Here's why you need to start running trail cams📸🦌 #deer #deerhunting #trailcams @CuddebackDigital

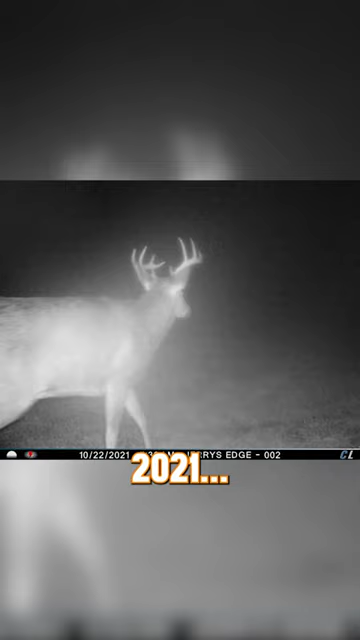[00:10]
and then these photos in 2023 of a buck we were targeting.
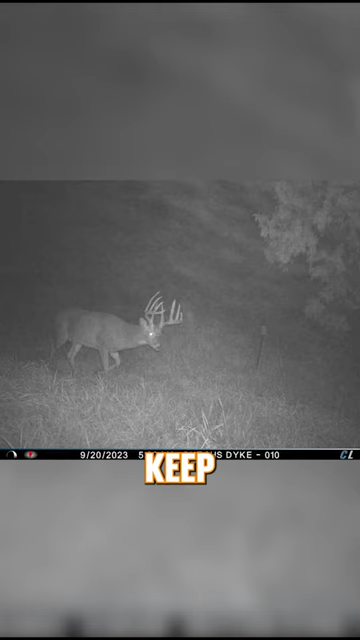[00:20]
We were able to keep track of this particular deer by identifying key antler and body characteristics. With three years worth of photos, one of our staff members was able to determine that the deer
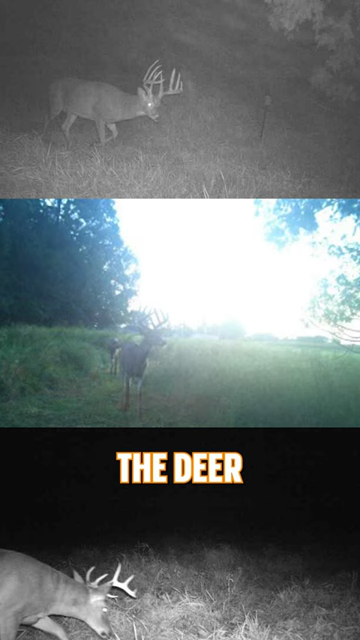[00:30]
was between four and a half and five and a half years old when he went out to hunt them.